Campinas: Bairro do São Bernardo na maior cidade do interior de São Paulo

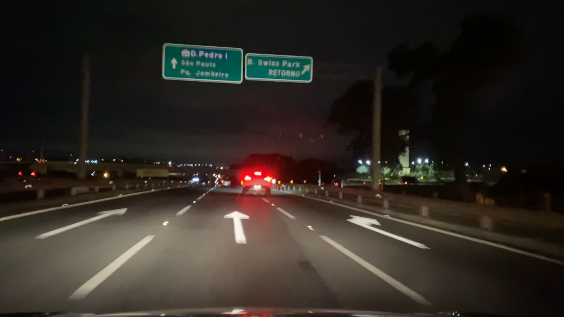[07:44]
escritórios de empresa. Aqui tem muitas empresas que o escritório tá aqui, ó, Swiss Park. Não sei se vocês já ouviram falar no Swiss Park aqui em Campinas. Agora vamos pegar a rodovia ali. Rodovia Anhanguera. Vamos lá.
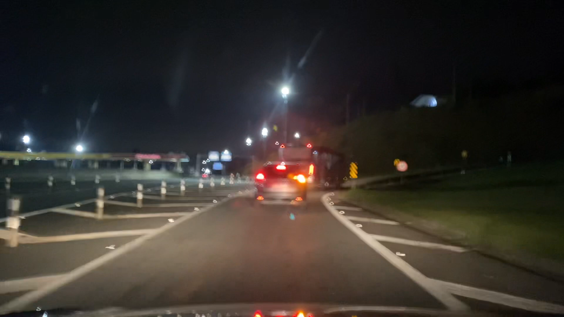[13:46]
Tô saindo aqui da rodovia Anhanguera, senão eu pago o pedágio ali. Não compensa pagar pedágio, compensa ir por dentro aqui pra minha casa, né?